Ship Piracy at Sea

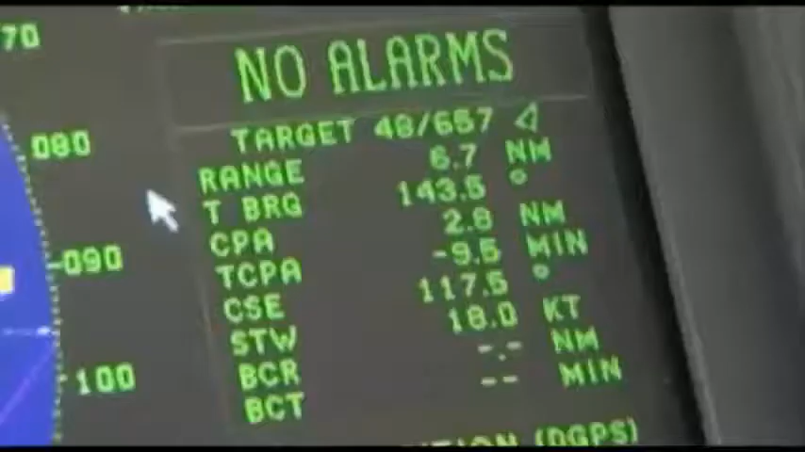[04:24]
Reduced data to include only the ship's identity and its speed and course.